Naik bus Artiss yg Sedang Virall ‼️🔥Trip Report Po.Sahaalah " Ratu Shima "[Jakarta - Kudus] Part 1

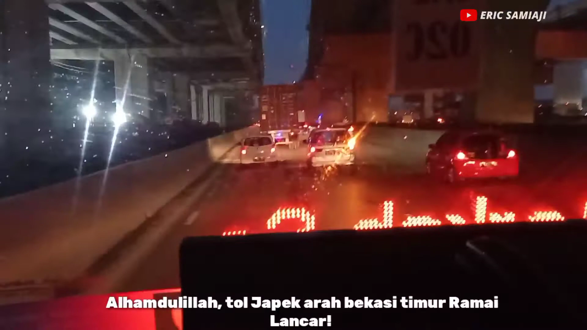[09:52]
Bis sempat terjebak kemacetan di simpang susun Cipunir.
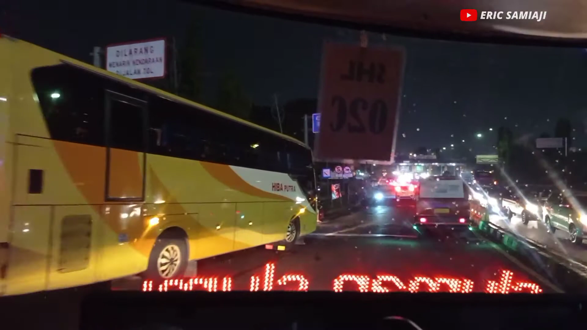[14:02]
Pulang orang dipikirnya bisnya udah habis, harusnya udah habis jam segini, tapi ya udah habis. Siang dari jam 6:30, waduh penuh itu jalanan. Langsung masuk tol Bekasi Timur lagi nih lur, menuju tol Jakarta Cikampek.
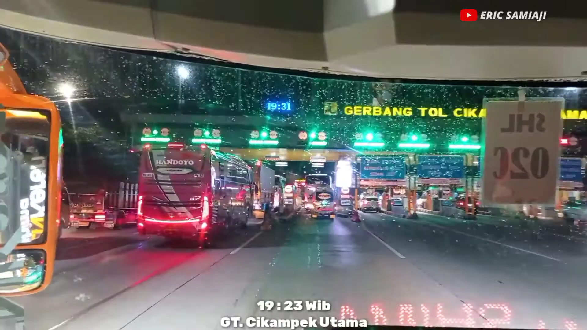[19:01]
Ya. Sering maksudnya udah mulai pakai akap-akap semua.
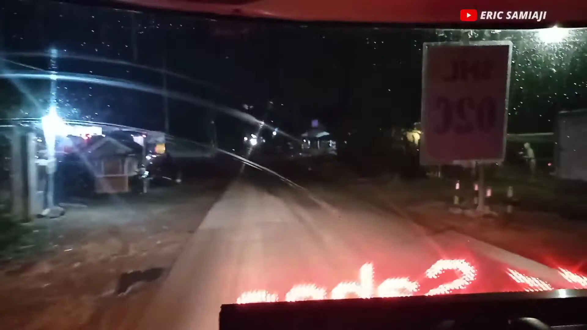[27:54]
Nah, alhamdulillah sampai juga nih Lur di rumah makan Singgalang Jaya di daerah Cikedung Cikamurang Subang Jawa Barat, teman-teman.